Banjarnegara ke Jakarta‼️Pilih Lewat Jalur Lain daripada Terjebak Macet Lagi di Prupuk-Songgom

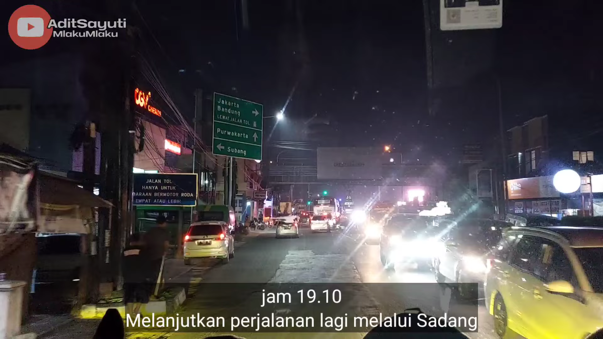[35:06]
Setelah ketemu dengan rombongan dari Cilacap, terus istirahat, makan, sholat maghrib, rombongan melanjutkan perjalanan lagi,
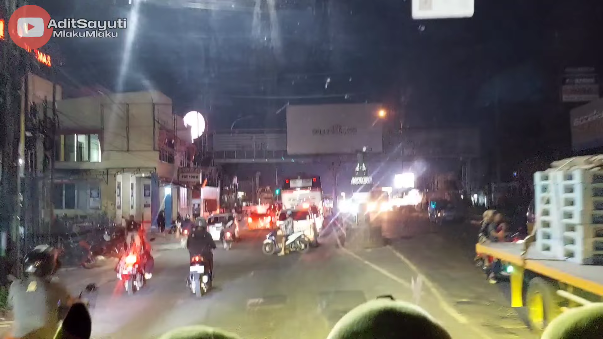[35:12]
tapi nggak lewat Cikampek, melainkan lewat Sadang.
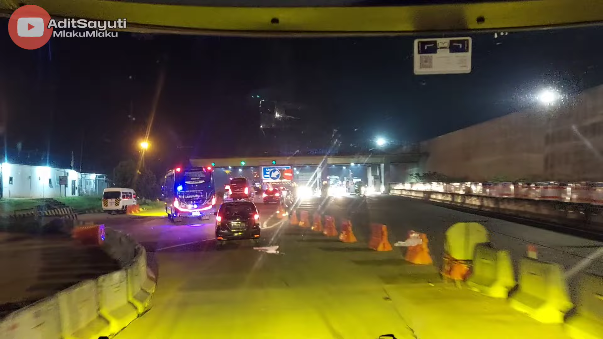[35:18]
Kita masuk melalui gerbang tol Sadang untuk selanjutnya menyusuri tol Purbalenyi arah Jakarta.
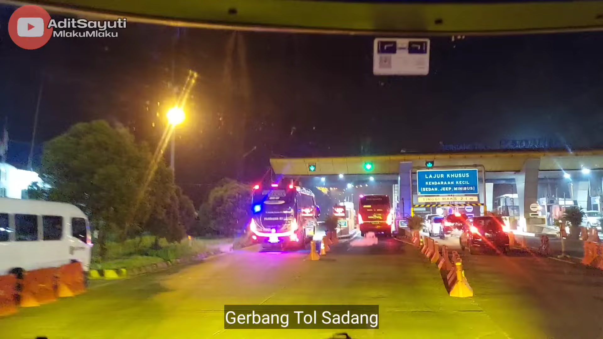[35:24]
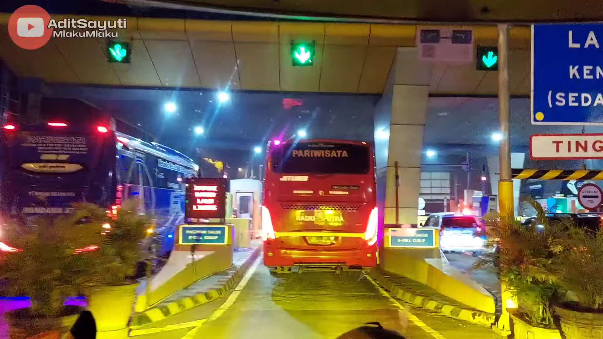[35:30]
Untuk situasi dan kondisi perjalanan malam ini dari gerbang tol Sadang sampai Jakarta hitungannya sih lancar ya, lancar, nggak ada halangan, nggak ada kemacetan.
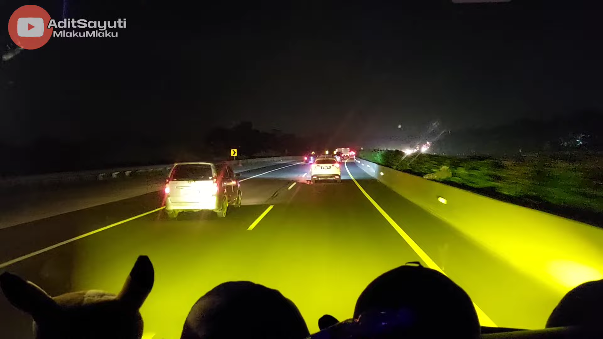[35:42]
Di gerbang tol Kalihurip Utama pun juga tidak ada antrian kendaraan. Pada intinya perjalanan dari Sadang menuju ke Jakarta ini aman, nyaman, lancar. Diberlakukan kontraflow sampai KM47.